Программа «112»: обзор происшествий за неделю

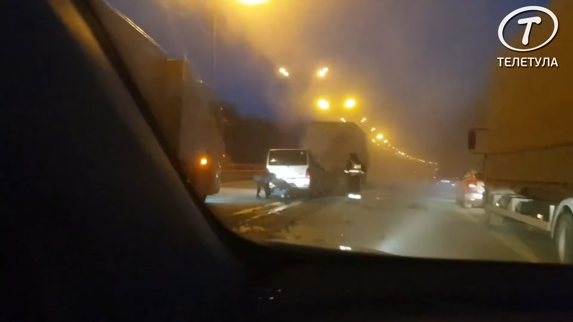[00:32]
недалеко от города Домодедово, он столкнулся с попутной фурой, после чего загорелся.